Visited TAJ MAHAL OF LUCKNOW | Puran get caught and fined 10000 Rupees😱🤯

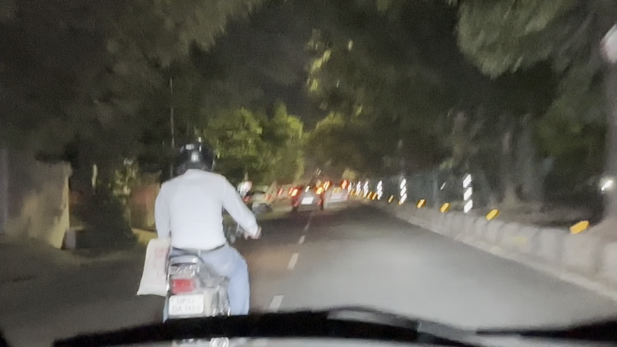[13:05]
सरकारी गाड़ी है गाइस, देखिए कितना खतरनाक डीपर है।
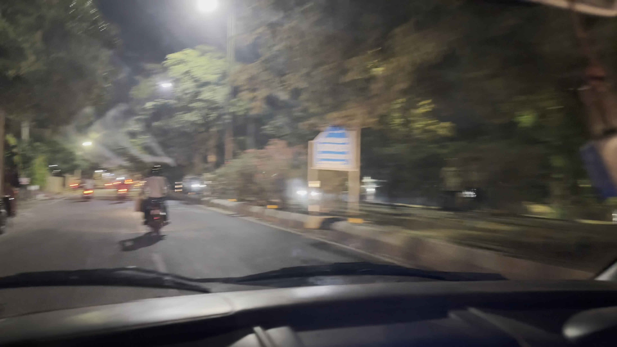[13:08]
हमको मार रहा है पीछे लग रहा है कि पूरा ये देखिए मोदी जी आ रहे हैं।
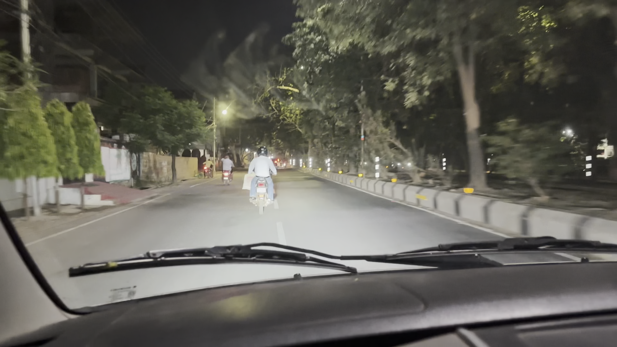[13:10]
तो भयंकर डीपर लगाए चौधरी आ रहे।
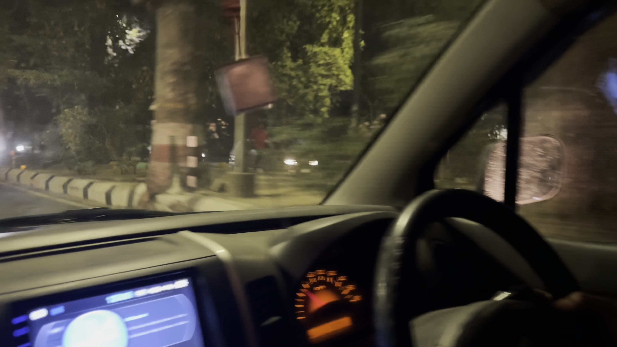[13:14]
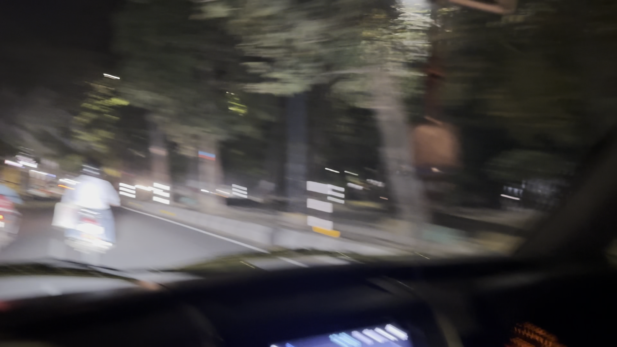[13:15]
ये लाइट क्या हो रहा है? अरे अरे अरे, अरे, अरे, अरे।